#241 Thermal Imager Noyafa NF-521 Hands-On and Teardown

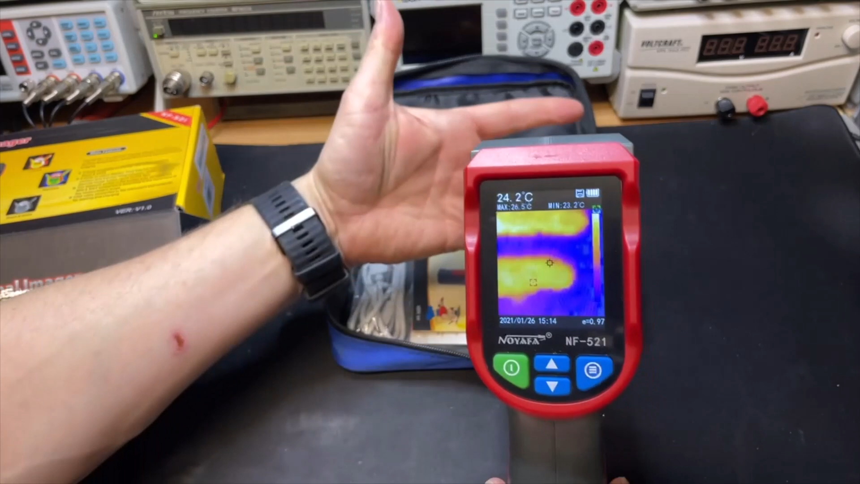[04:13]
On screen: spot 24.2°C, max 26.5°C, min 23.2°C
yeah it is 32 32 is a bit blurry but let's just see what it does okay in the middle you can see here what you are pointing at
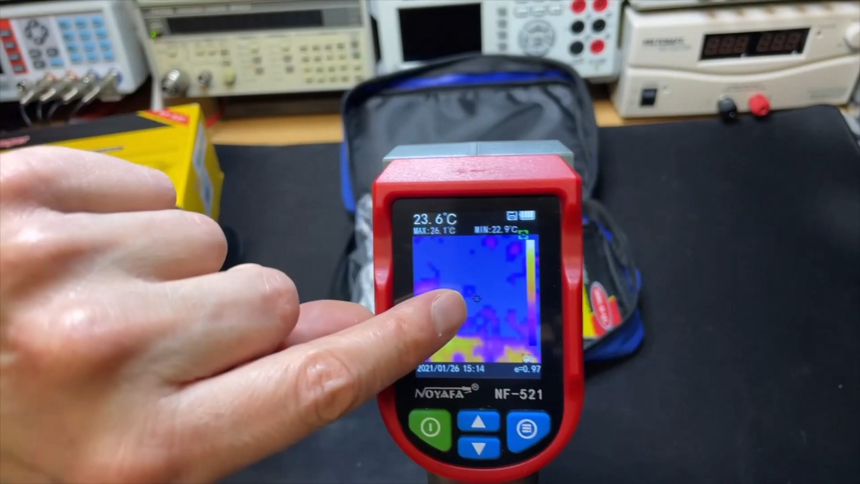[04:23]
On screen: spot 23.6°C, max 26.1°C, min 22.9°C
and the temperature is big and then you have two others with the minimum and the maximum and that of course will jump around depending on what you are looking at okay okay and with the trigger we probably make a picture
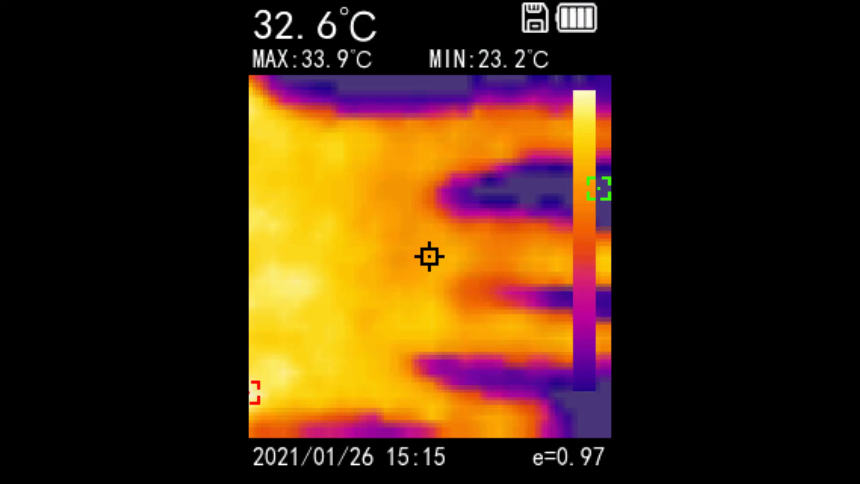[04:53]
On screen: spot 32.6°C, max 33.9°C, min 23.2°C
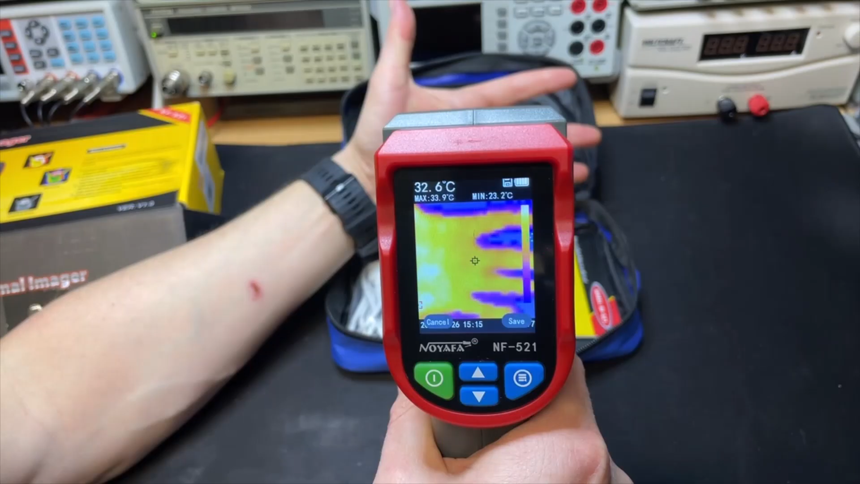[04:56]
On screen: spot 32.6°C, max 33.9°C, min 23.2°C
yes we do cancel or save if i push again we have the visual
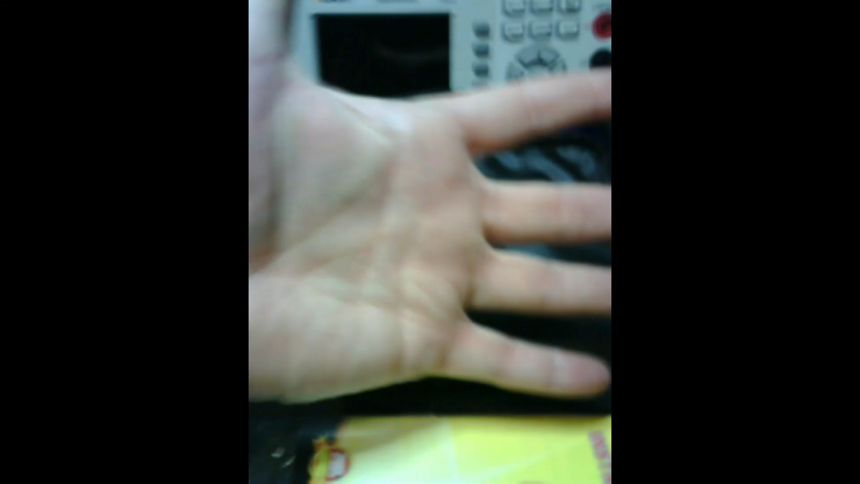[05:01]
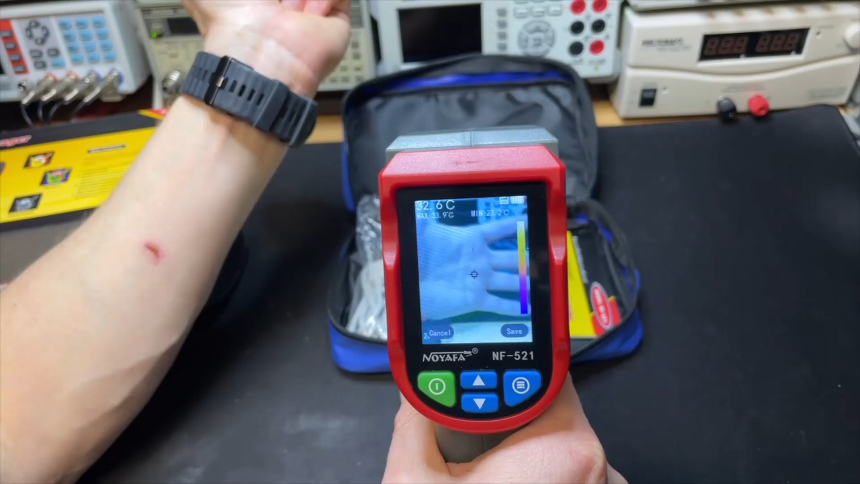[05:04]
On screen: spot 32.6°C
so we save okay well let's see in practice how that works
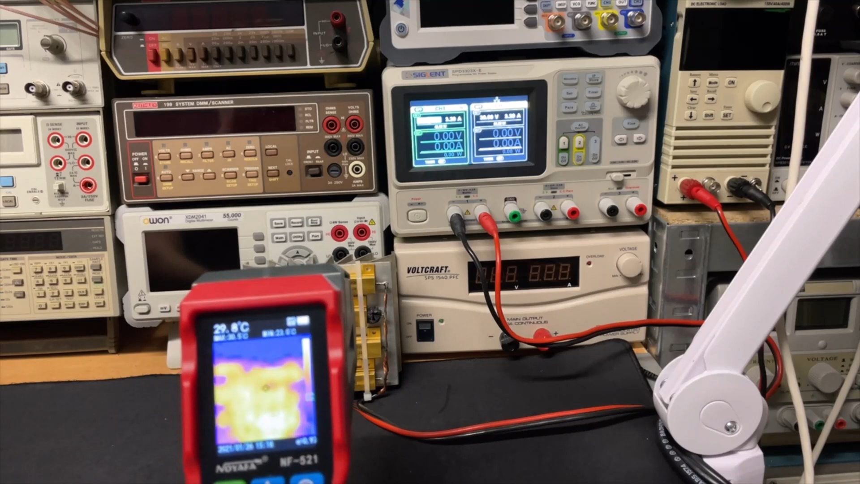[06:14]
On screen: spot 29.8°C
to rainbow well little sisters i did a little test so they are
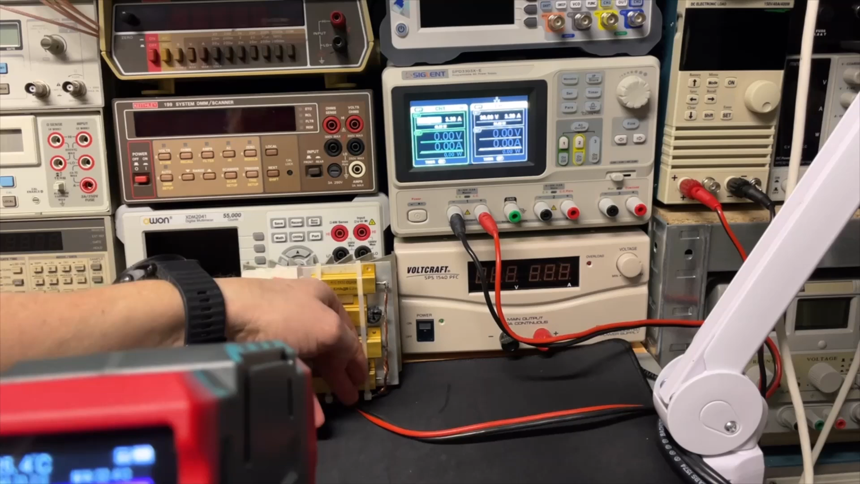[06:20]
a little bit they are not cold
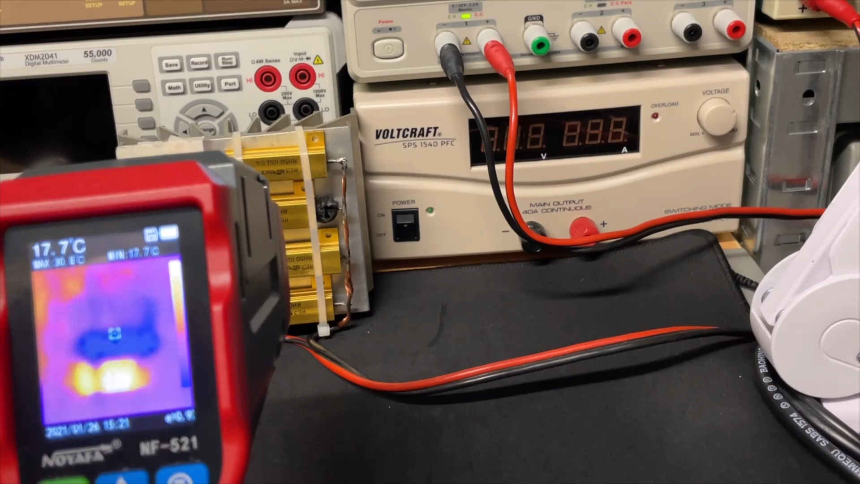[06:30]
On screen: spot 17.7°C, min 17.7°C
and if i point to it then in the middle here then that is the big number
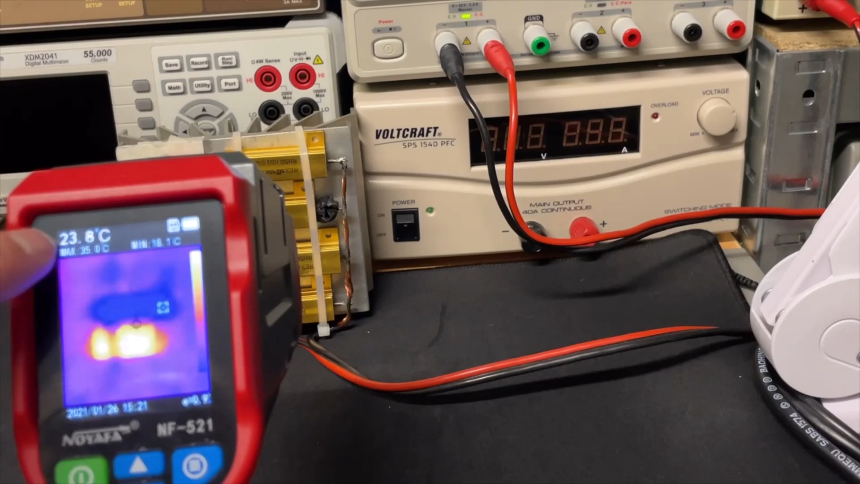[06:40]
On screen: spot 23.8°C
and the min and the max and the min so now it starts to be the normal view what you usually see and now it's only one resistor and we can also change a little bit the screen
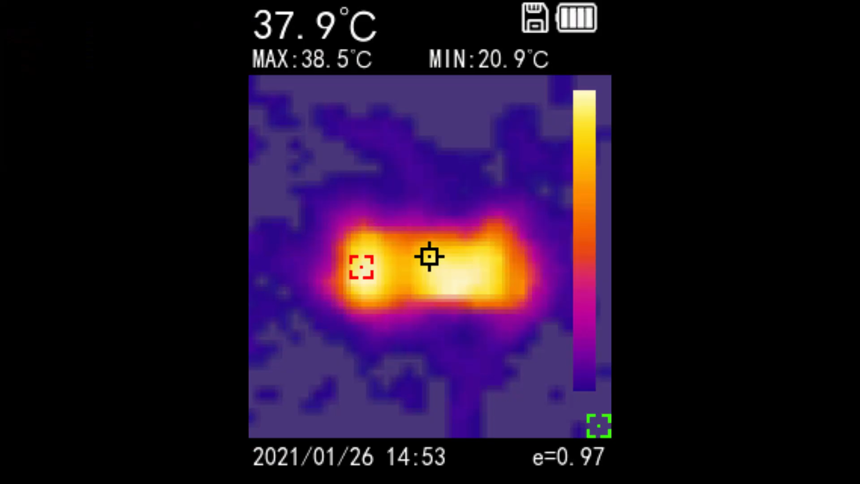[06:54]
On screen: spot 37.9°C, max 38.5°C, min 20.9°C
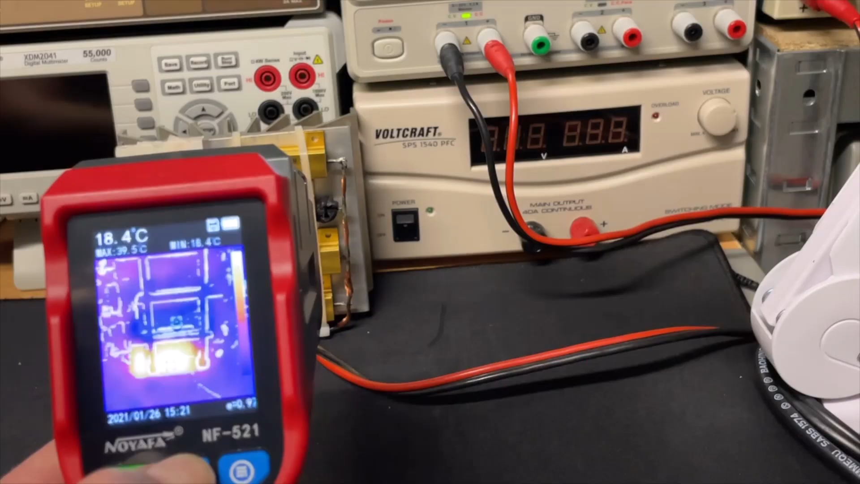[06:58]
On screen: spot 18.4°C, max 39.5°C, min 18.4°C
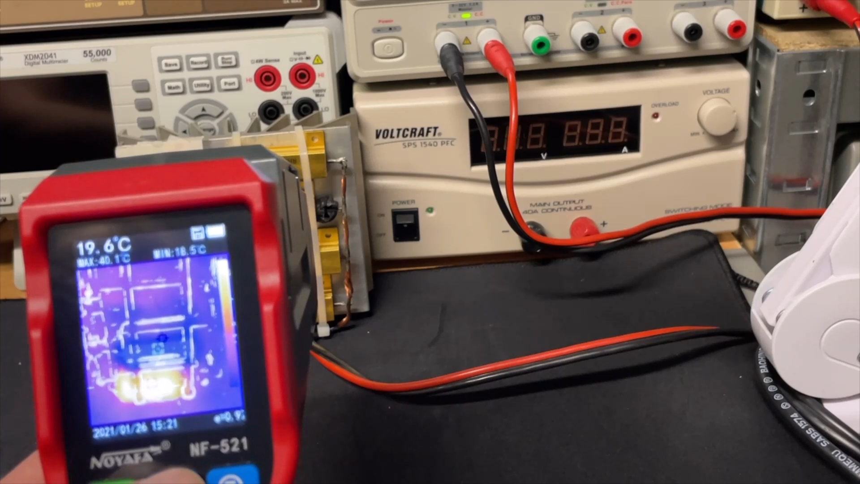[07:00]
On screen: spot 19.6°C, max 40.1°C, min 18.5°C
so i can now do the visual combine
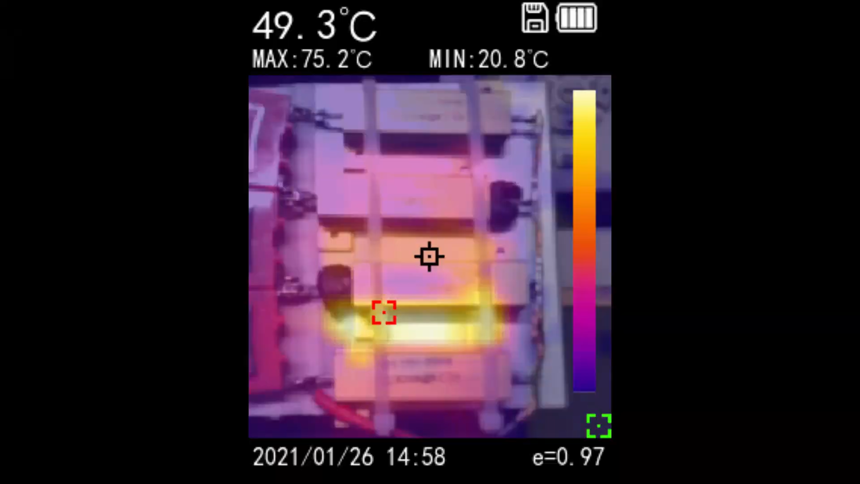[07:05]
On screen: spot 49.3°C, max 75.2°C, min 20.8°C
and now it is really combined
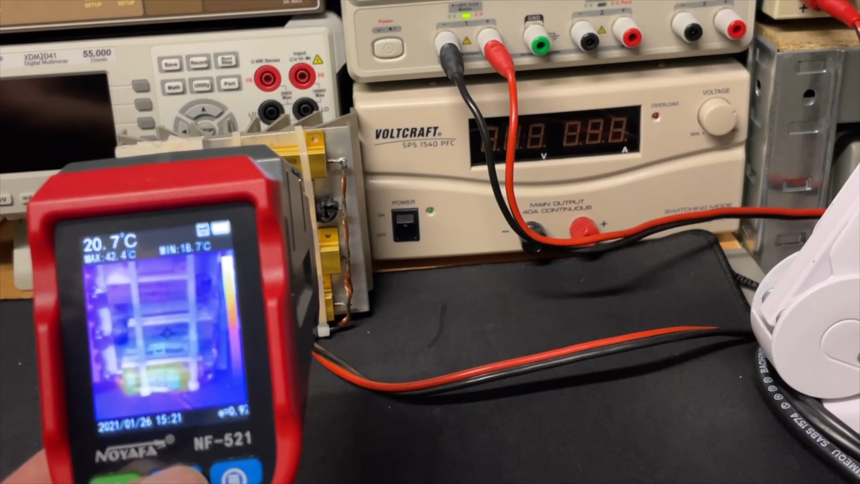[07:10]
On screen: spot 20.7°C, max 42.4°C, min 18.7°C
and now it's only visual and now i go back to thermo now i switch the switch in so the second resistor will also heat
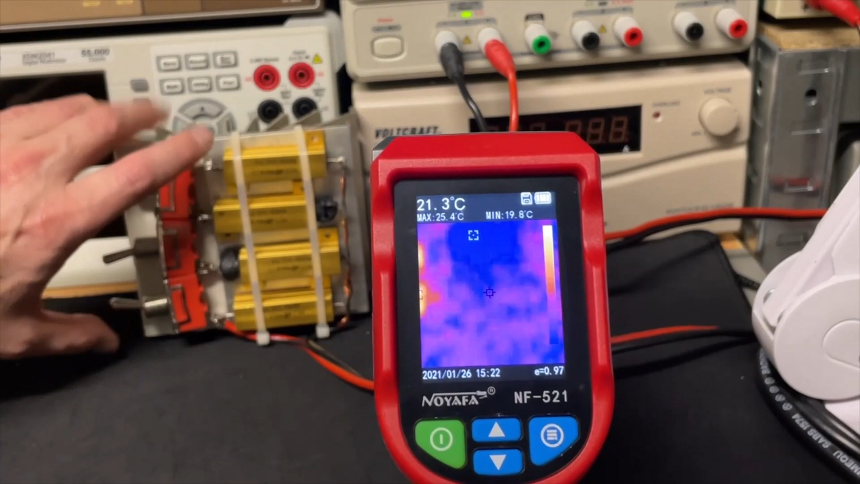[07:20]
On screen: spot 21.3°C, max 25.4°C, min 19.8°C
and we should be able to see that too meanwhile we can go through the colors
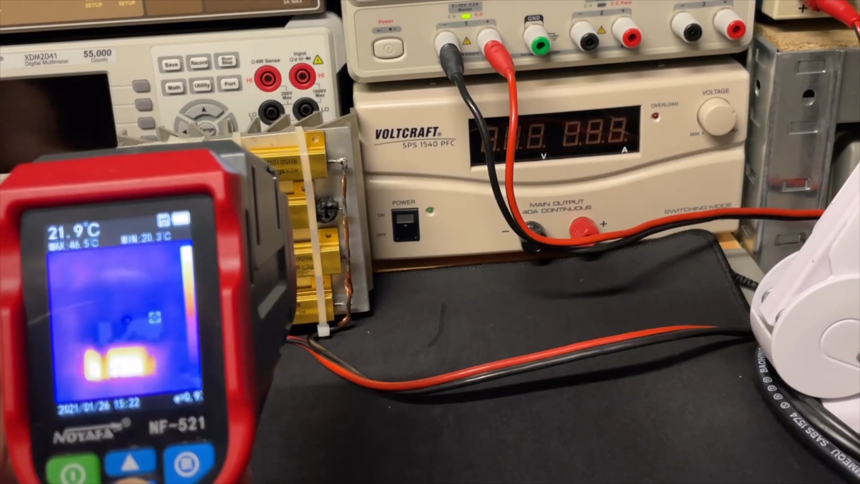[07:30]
On screen: spot 21.9°C, max 46.5°C, min 20.3°C
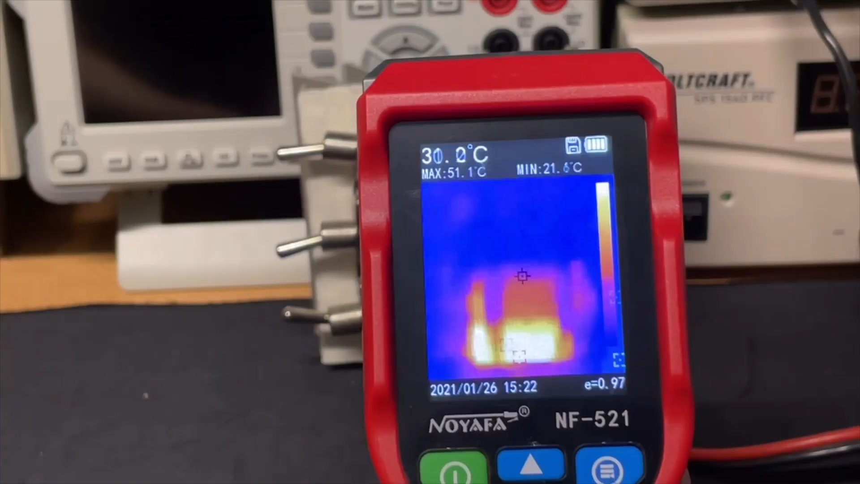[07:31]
On screen: max 51.1°C
okay you can see the second resistor now heating let's go through other colors this is the blue
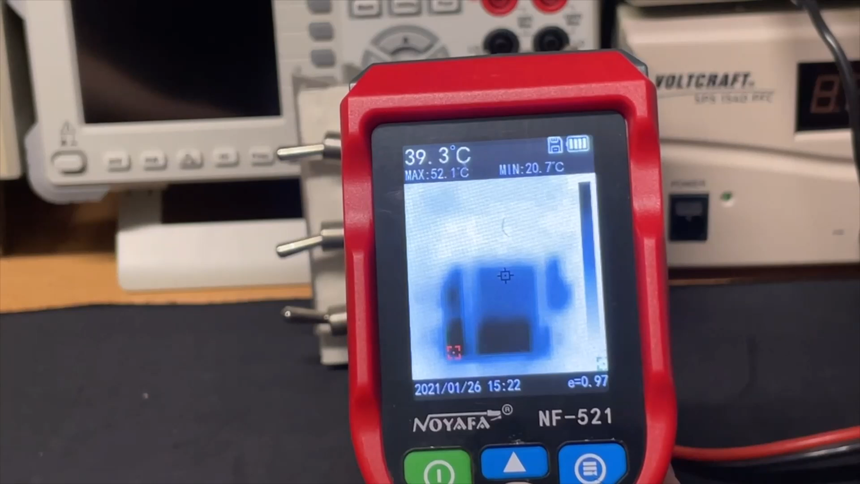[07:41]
On screen: spot 39.3°C, max 52.1°C, min 20.7°C
this is black and white it looks like x-ray okay here we have a rainbow now this is the rainbow